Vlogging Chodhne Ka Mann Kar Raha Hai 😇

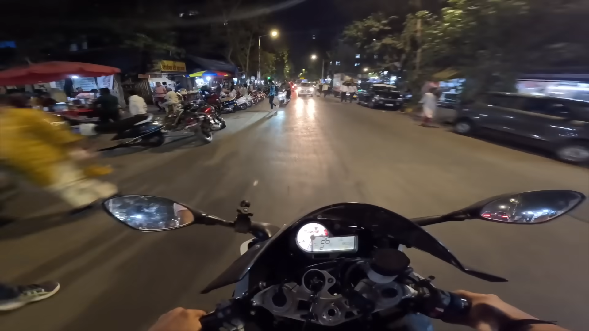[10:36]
औरत इधर देख के रोड क्रॉस कर रही है, उधर देखना चाहिए। तो काली मिर्च सहरी के वक्त हमने इसमें सौंफ डाल के रख दिया था, तो ये सौंफ वाला पानी पियेंगे अभी।